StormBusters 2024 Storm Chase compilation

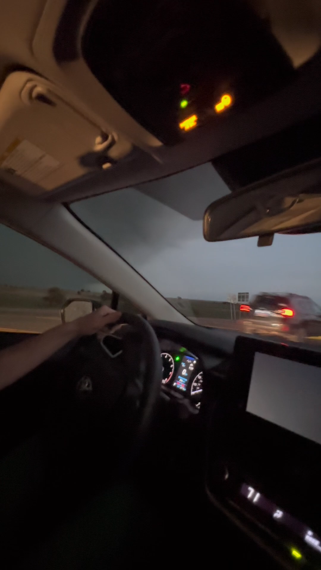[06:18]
And this is the storm me and Pat was predicted. Talking about. Yeah, this is me and Pat's storm that we predicted.